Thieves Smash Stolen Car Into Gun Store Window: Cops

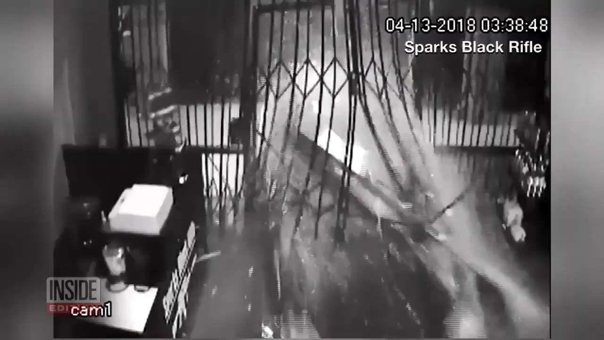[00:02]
Watch as thieves ram a Honda Civic into the front of a window of a Nevada gun store. Police say the suspects then used hammers to break open the shop's glass showcases.
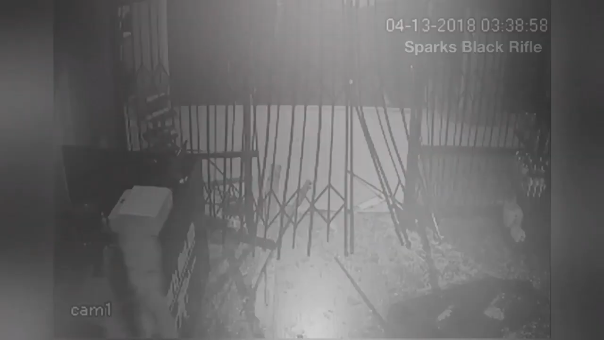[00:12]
They took at least two dozen guns, cops say, and then escaped through the giant hole they made. The whole thing was over in about two minutes.